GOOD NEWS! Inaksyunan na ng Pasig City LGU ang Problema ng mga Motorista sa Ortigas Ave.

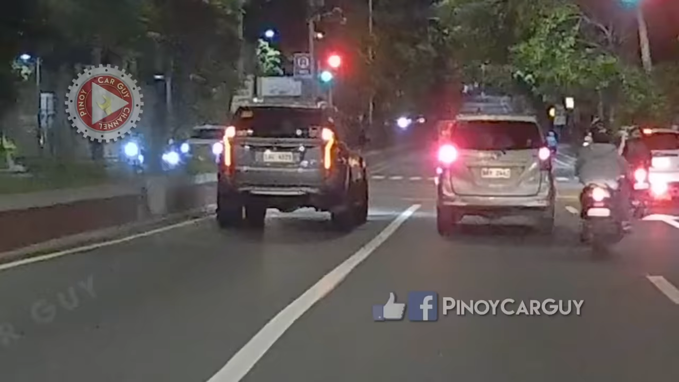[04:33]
huliin ang mga dederetsyong motorista sa inner lane dahil meron itong sapat na traffic sense at road markings.
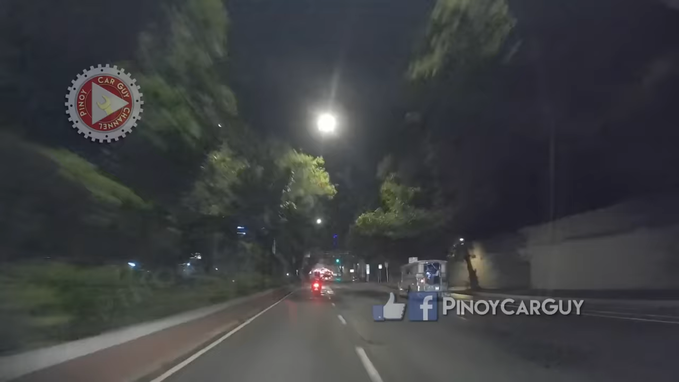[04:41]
Narito naman ang isa pang magandang halimbawa na nagpapatunay na epektibo ang mga isinagawang pagbabago sa bageng ito ng Ortigas Avenue.
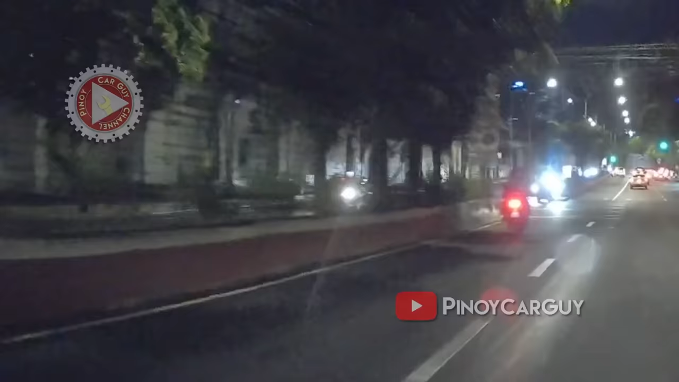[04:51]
Pagmasdan ang motorsiklong nakasabayan ko sa pag-stop sa traffic lights sa panulukan ng Lanuza Avenue kung saan una siyang nakapweso sa inner lane.